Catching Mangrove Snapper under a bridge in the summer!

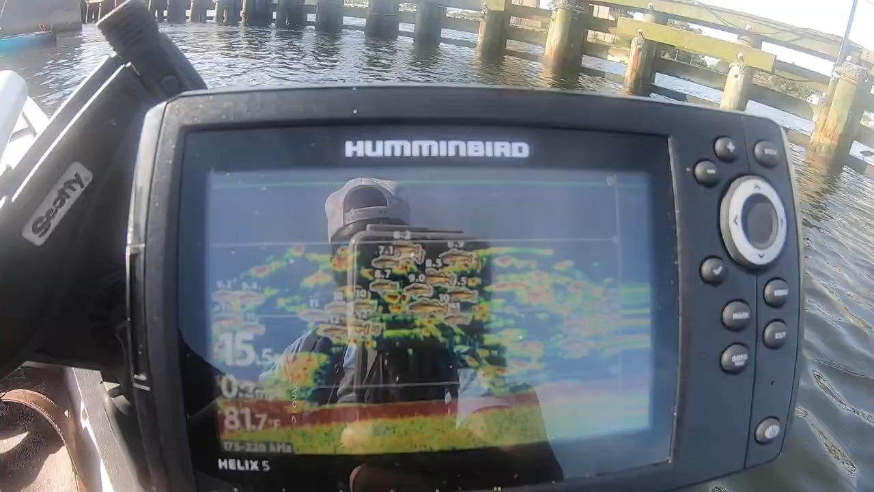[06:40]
On screen: water 81.7°F
Look at all that. I'm getting eight right now. Oh, I just had one.